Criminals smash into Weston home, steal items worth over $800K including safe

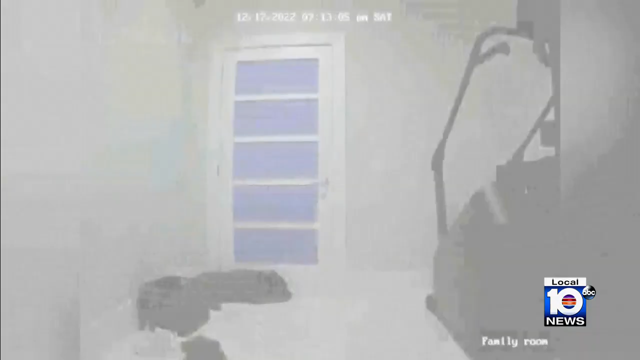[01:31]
At 7.13, the camera shows a flashlight and the sound of an alarm.